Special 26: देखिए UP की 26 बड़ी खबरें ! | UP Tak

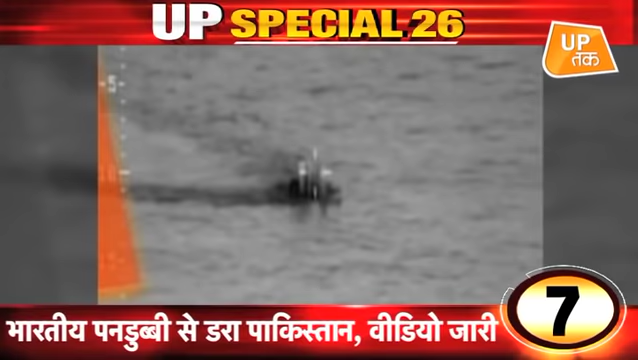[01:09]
पाकिस्तान की नौसेना का दावा भारती पंडुब्बी पाकिस्तानी जलचेत्र में आई नज़र जारी किया वीडियो